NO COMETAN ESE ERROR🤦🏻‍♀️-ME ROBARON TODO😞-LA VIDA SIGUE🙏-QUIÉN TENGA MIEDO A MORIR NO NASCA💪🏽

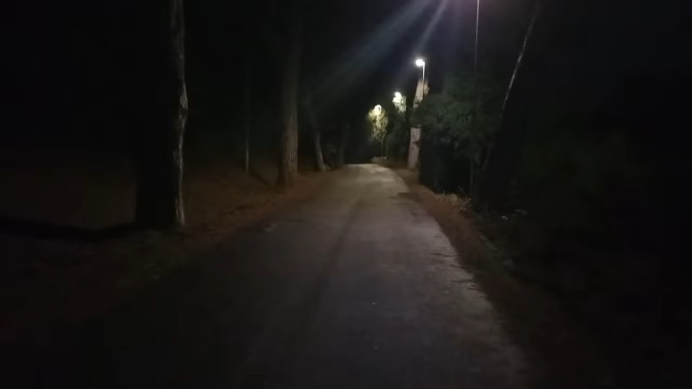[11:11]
Cinco de la mañana. Mira cómo está esto, mis amores. Oscuro, oscuro. Y yo he tenido que andar con la patineta. Casi cuatro kilómetros. Porque si no tengo que esperar a las siete y veinticinco. Sale la guagua y llega a las ocho. Y hoy es Halloween, mis amores. Y hoy es candela. Entonces me voy hasta ahora sí. Para poder salir temprano. Si sienten que estoy hablando extraño. Es porque tengo una deuda puesta en la boca por el frío.
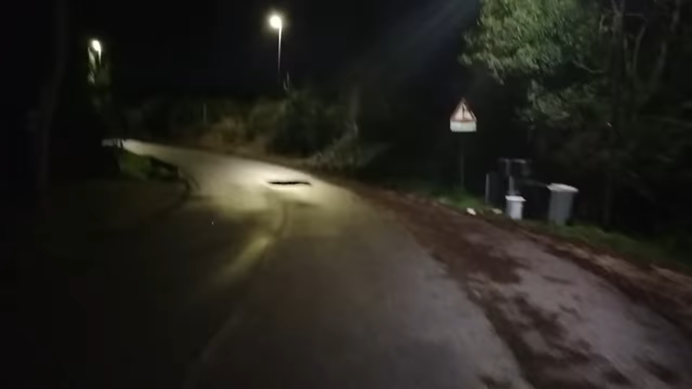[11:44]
¿Vieron? Así se va. ¿Ven? Es candela, mis amores. Para el trabajo, para el trabajo. Este fue el otro trabajo, mis amores. Este es para el otro trabajo. Pero nada. Así se va. ¿Ven? Todo esto está al lado de yo solo. Hoy. Eso es hoy.